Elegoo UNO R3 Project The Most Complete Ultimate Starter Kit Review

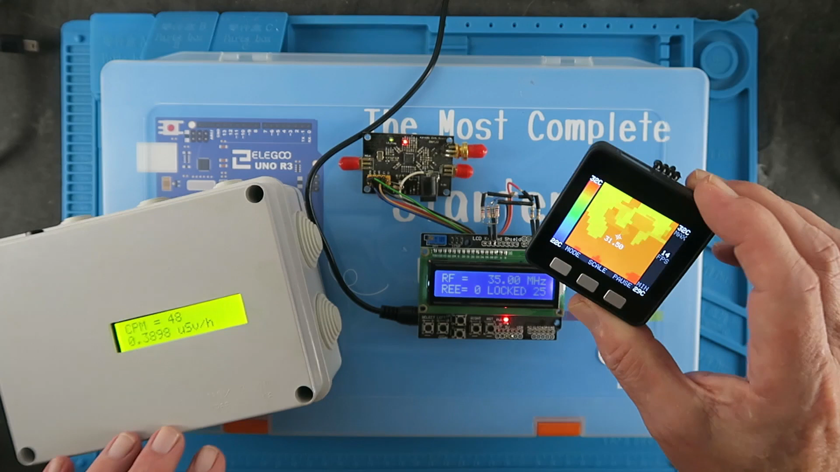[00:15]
And although not using the Arduino Uno, this M5 stack module is still using the